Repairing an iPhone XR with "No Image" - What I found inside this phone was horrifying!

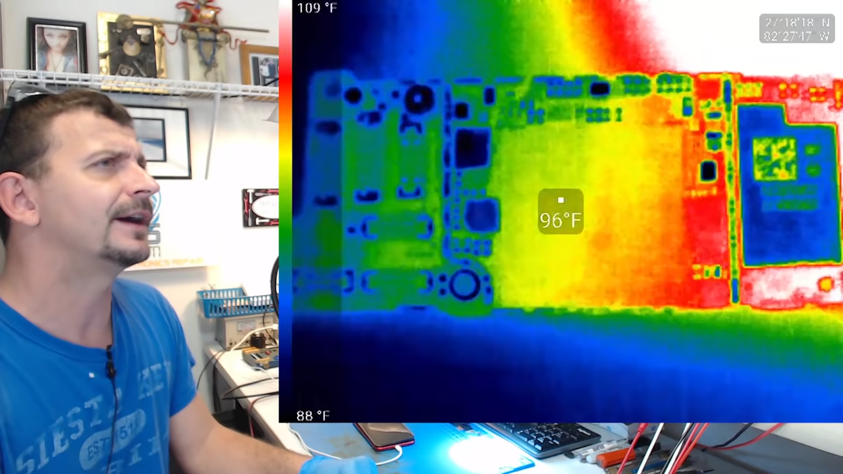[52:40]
On screen: spot 96°F, scale top 109°F, scale bottom 88°F
I could see that U6150 was producing a hot spot as soon as the power was connected.
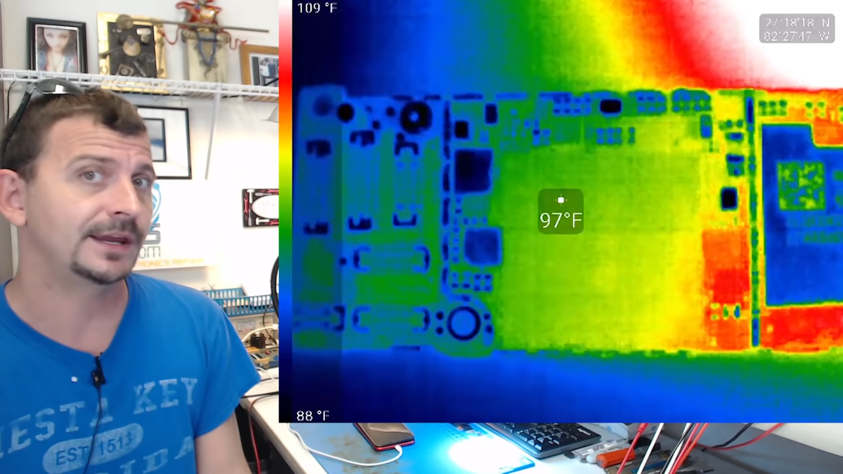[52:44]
On screen: spot 97°F, scale top 109°F, scale bottom 88°F
So obviously there was likely something shorted under U6150.